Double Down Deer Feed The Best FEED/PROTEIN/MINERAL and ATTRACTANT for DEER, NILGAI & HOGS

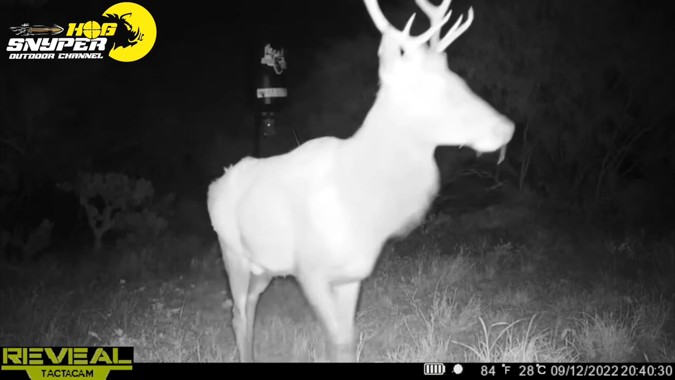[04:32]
but he hadn't seen them in almost 4 years. So I can only say that they came around because of the Double Down Deer Feed. That test site that you saw before was 1 mile away. And I have a picture of one of these elk moving away. So like I said, I'm not going to support anything or promote anything I don't believe in.